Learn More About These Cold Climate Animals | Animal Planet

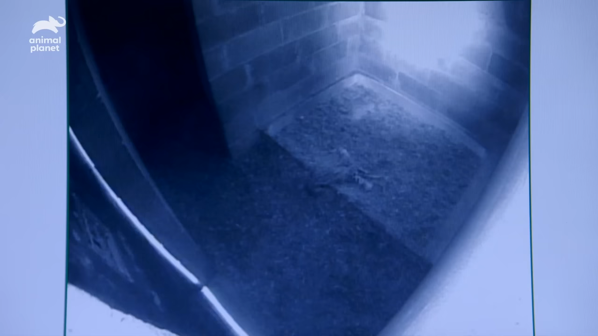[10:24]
I mean, they're relatively confident that she's gonna accept this cup. But there's a lot of apprehension because we don't wanna be wrong. She's smelling her.